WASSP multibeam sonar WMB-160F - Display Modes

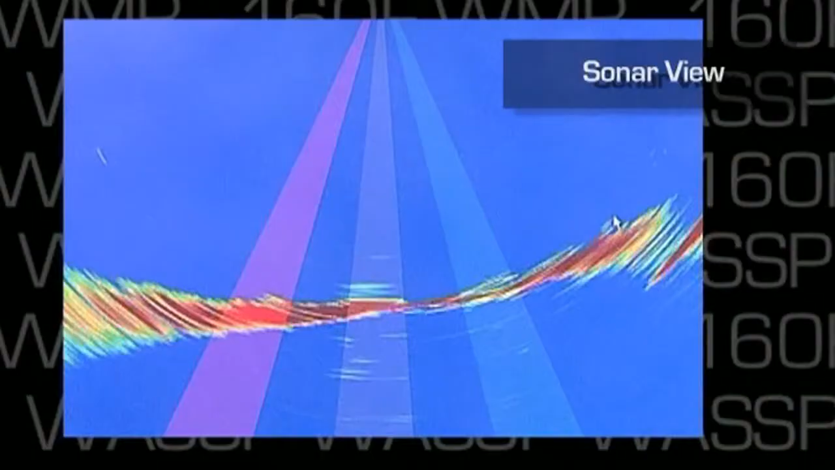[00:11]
Firstly there is the sonar view, showing the raw echoes covering the 120 degree port to starboard. The sonar view updates every ping and will show both fish in the water column as well as seafloor profiles. The next view is the single beam view. This view is just like that of a normal sounder
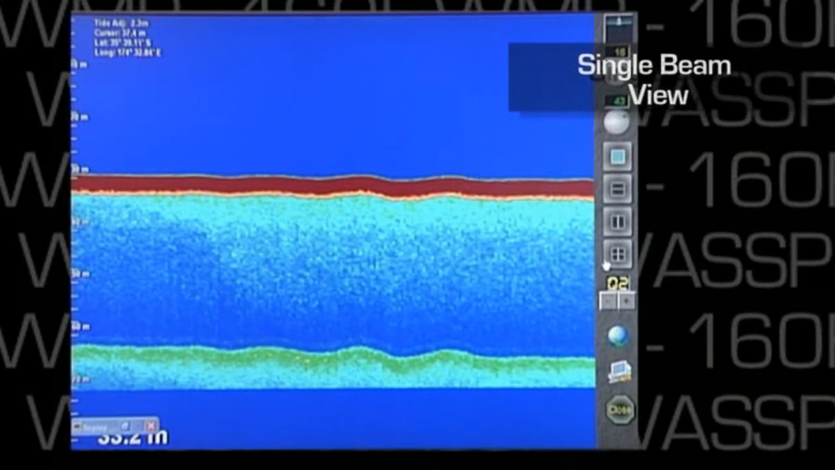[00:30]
except the operator can dynamically change the beam width in steps of five degrees.
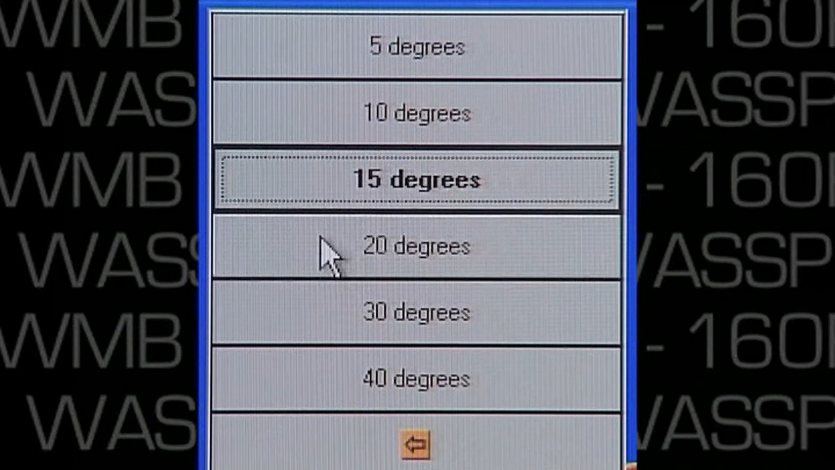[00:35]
So you can have a high resolution narrow beam sounder or a wide beam sounder depending upon your requirements.
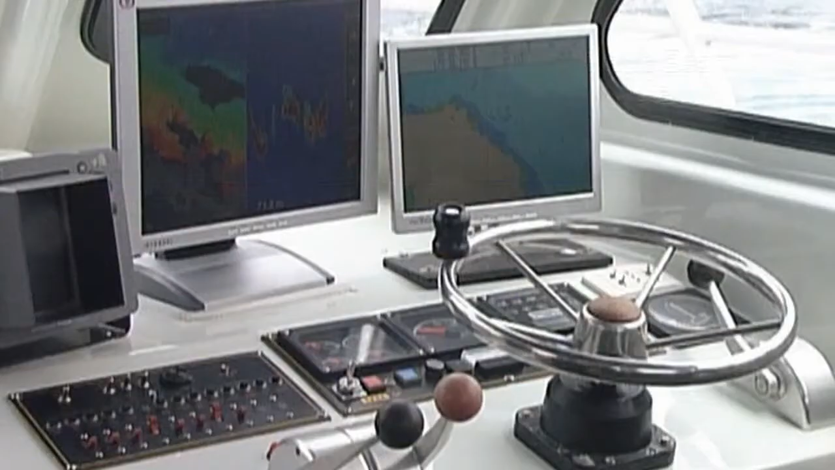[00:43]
Uniquely WMB160 also has a triple beam display. This view is like having three single beam sounders with one sounder offset to port, one centre and one offset to starboard. All roll stabilised. From the triple beam view,
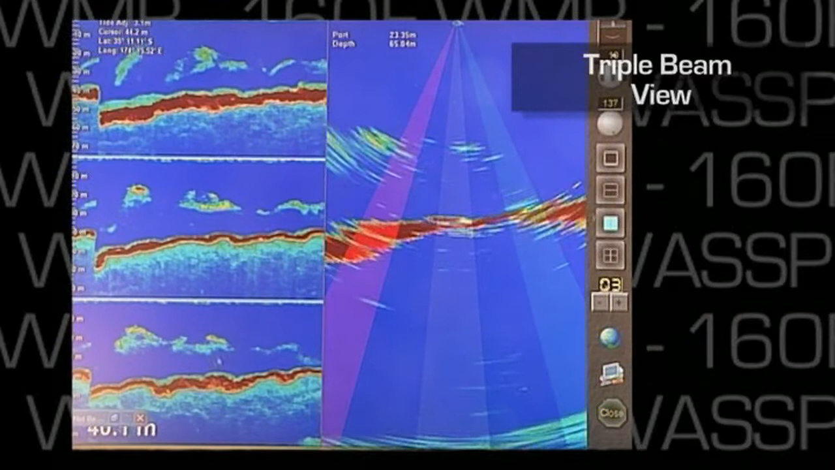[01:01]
skippers can quickly understand the location of fish schools and adjust course accordingly.
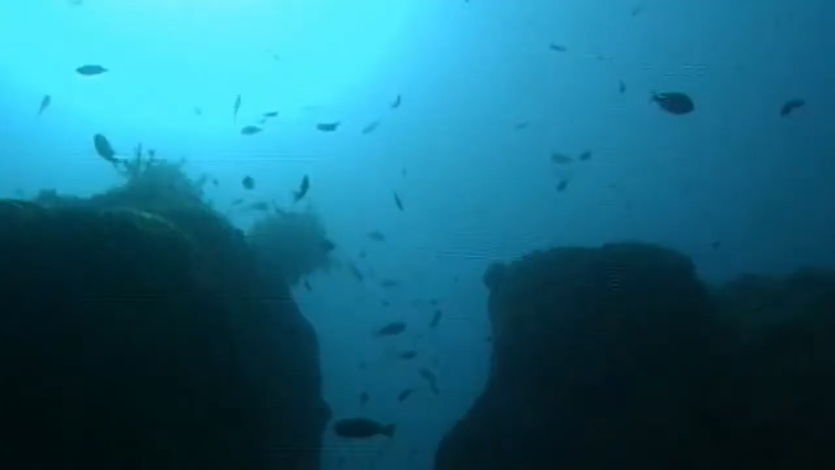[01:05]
The unit will show the seafloor profiles in a number of views or display modes. Contour mode.
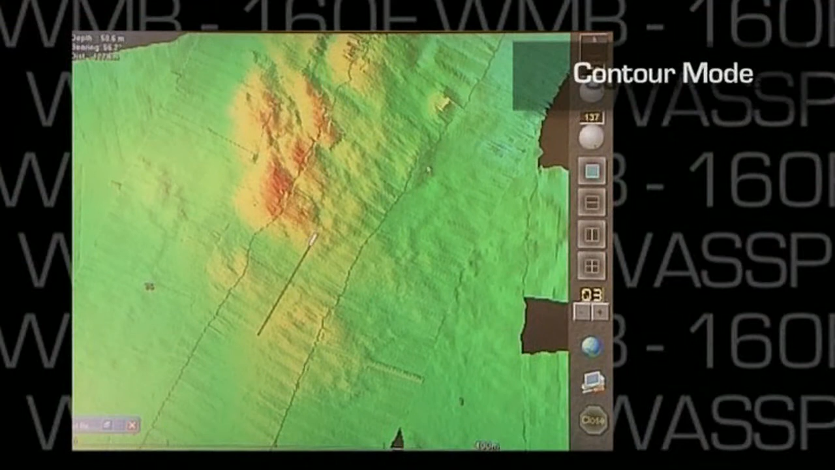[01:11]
Contour mode. This is like a two-dimensional bird's eye view of the seafloor. Depth is shown by colour, which can be dynamically changed to highlight points of interest.
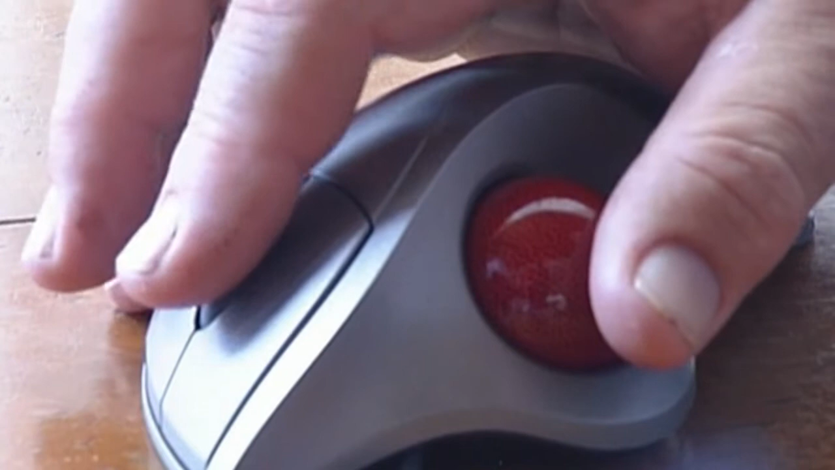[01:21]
The contour display can be zoomed in or out, just like a normal plotter.
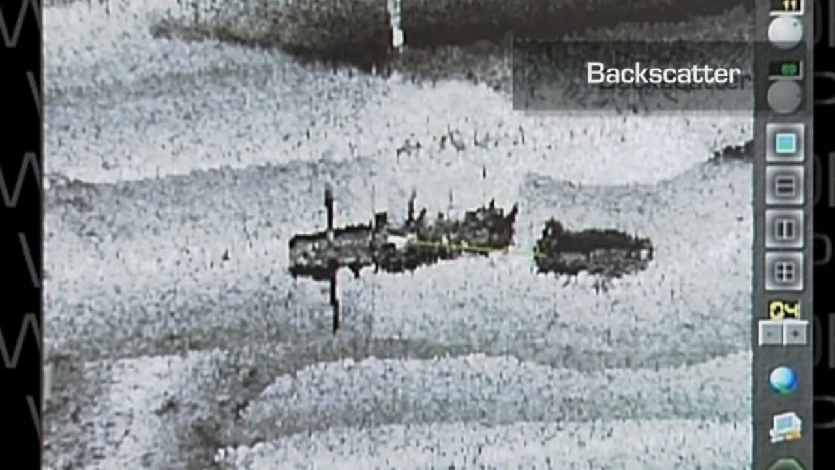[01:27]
The contour mode can be changed to show seafloor hardness or subtle changes in the seafloor density.
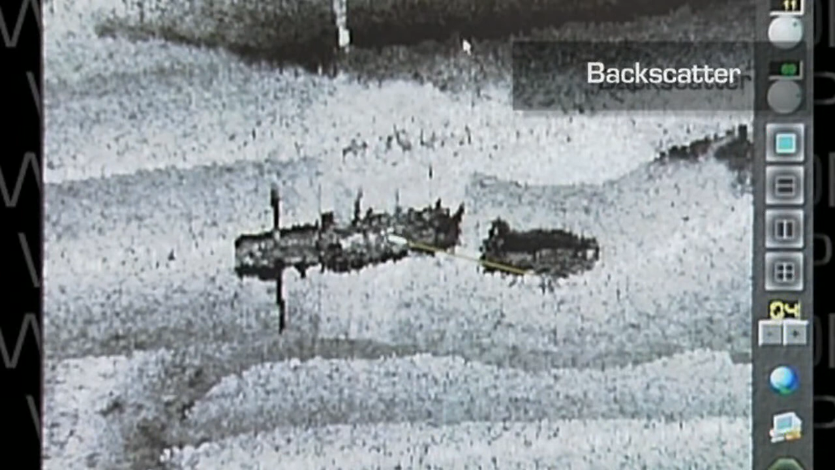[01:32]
Another term for this is backscatter view.
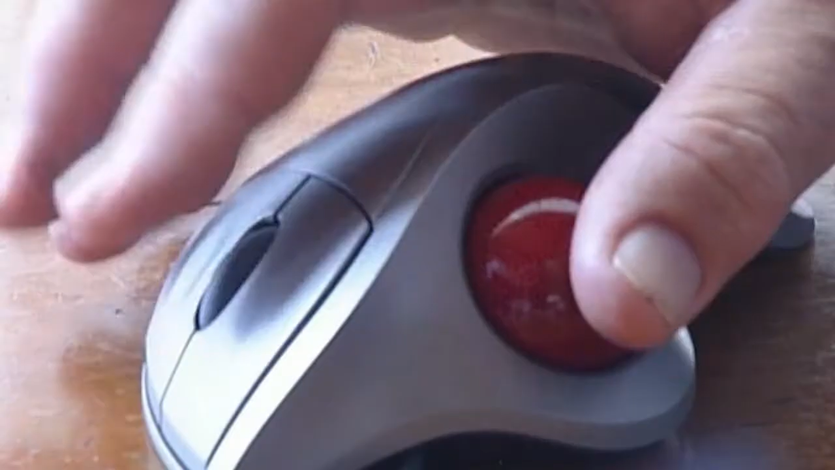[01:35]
Further, the contour display mode can be changed to overlay fish echoes over the seafloor profile.
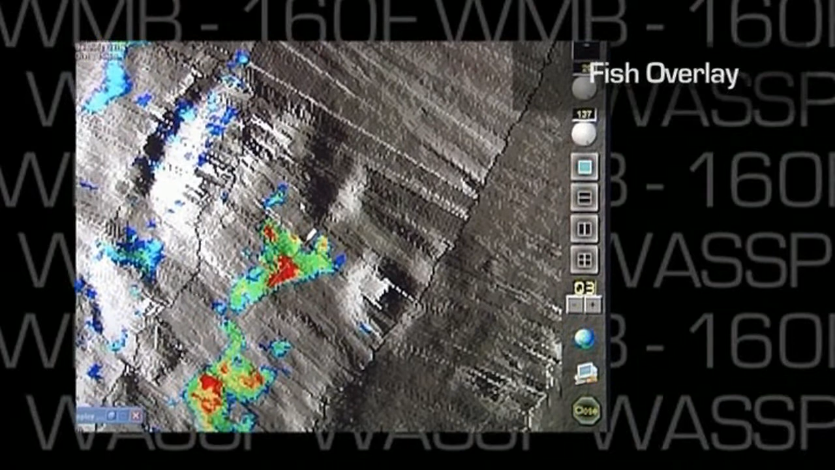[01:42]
The fish echoes are shown in colour, with the normal stronger echoes in red. The seafloor profile is shown in a grey scale, as a background.
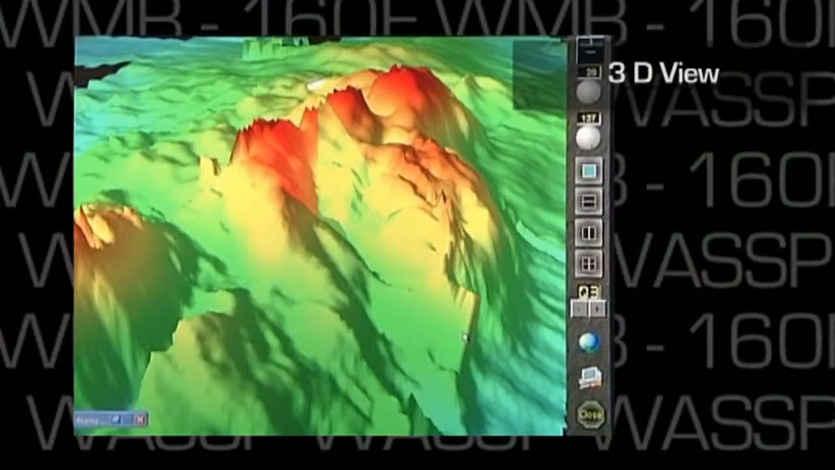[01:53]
The 3D view or mode is a great way to view the very accurate seafloor profiles the unit generates. This view can be rotated and zoomed so the skipper can see the exact area of interest.